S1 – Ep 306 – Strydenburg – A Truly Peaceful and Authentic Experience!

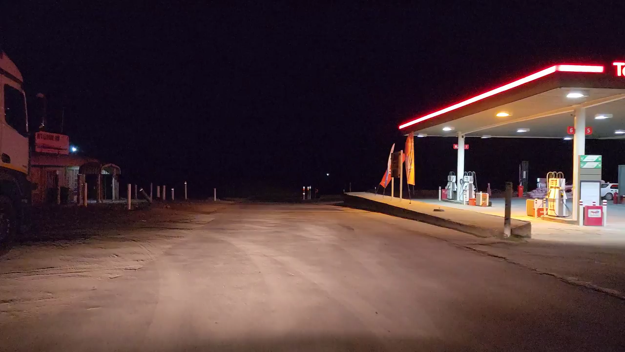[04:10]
Okie dokie. And then immediately right.
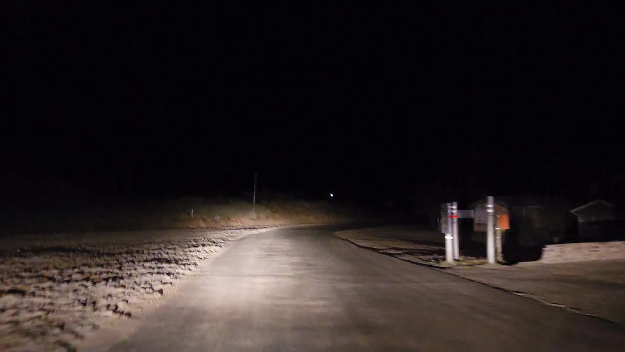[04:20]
Turn. This is a dead end. I don't know. We're gonna go a little bit further. A little bit further.
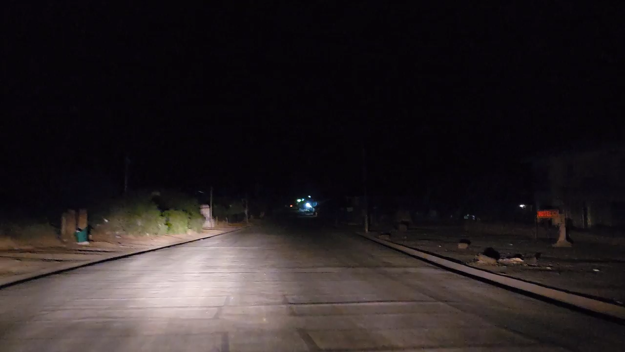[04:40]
Oh, this is the main road.
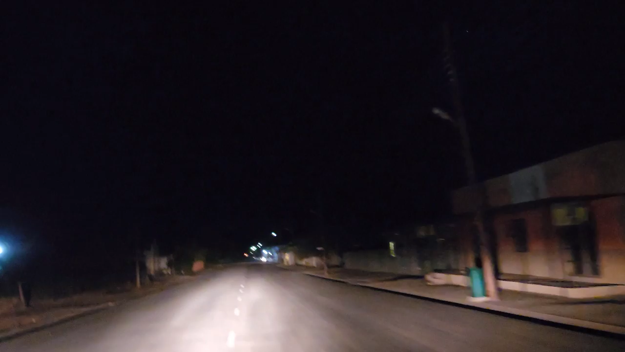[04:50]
Doesn't look like it's load shedding. The street lights are on. Albeit faint. The rest looks very dark. Yeah. I think it's one of those. One of those. Yes. Alright. Yeah, we'll explore in the morning.